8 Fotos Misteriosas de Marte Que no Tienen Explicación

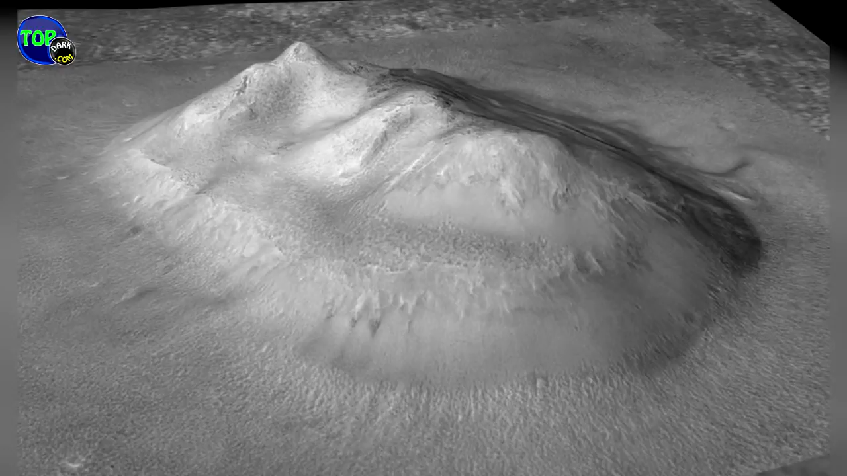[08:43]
Seguro que es bastante interesante y hace que la imaginación pase, pero una especie de inspección más cercana arruina todo.